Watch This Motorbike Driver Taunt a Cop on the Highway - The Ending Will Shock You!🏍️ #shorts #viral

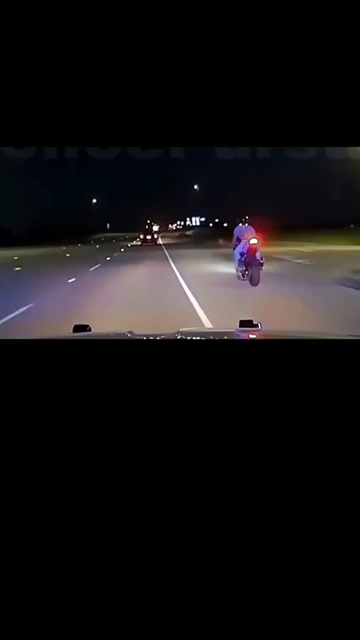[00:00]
This motorbike driver tried to provoke a cop on the highway, but he didn't expect this.
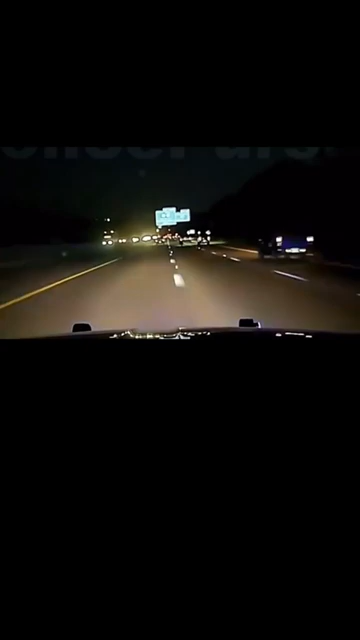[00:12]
This cop was determined to catch the motorbike driver,
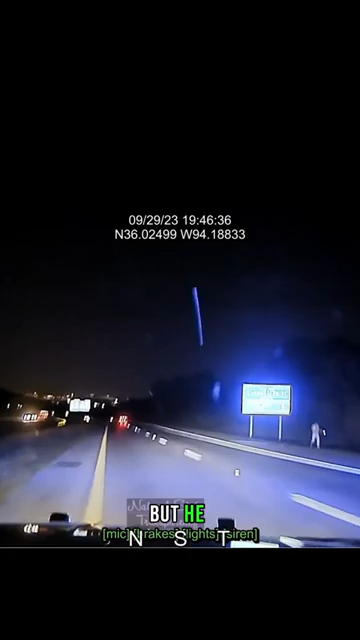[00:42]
but he also endangered many innocent lives on the highway. Is catching one reckless driver worth endangering multiple lives?